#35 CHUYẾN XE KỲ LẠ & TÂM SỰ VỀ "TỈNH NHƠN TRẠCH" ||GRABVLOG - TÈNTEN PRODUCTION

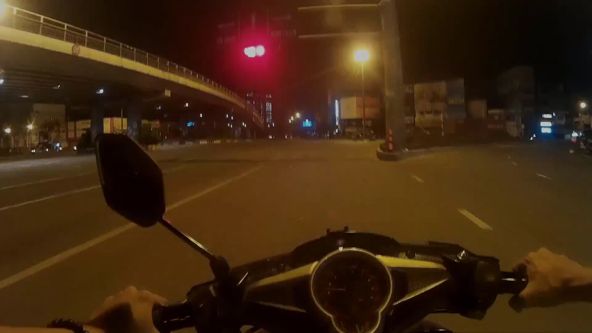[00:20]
Hello mấy ông ơi, hôm nay đi chơi khuya. Bây giờ 1 giờ mấy rồi, giờ mới chạy về. Hiện tại giờ Sài Gòn về khuya nên buổi tối sẽ có thể sẽ gặp những anh police.
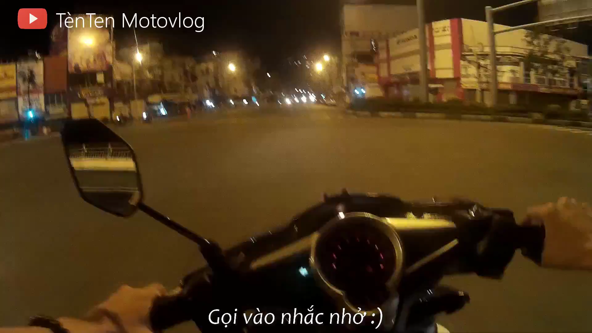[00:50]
Nhưng mà chúng ta không bàn những cái vấn đề đó, giờ mình nói chuyện khác ha. Giờ cũng đang mở app thử Grab thôi, coi giờ này có ai đi không. Nếu mà tiện đường thì chở về luôn, còn không là thôi. Chứ giờ chở cũng thấy ghê quá. Đường này là đường Xô Viết Nghệ Tĩnh. Thì như cái vlog mà trước mình cũng có nói là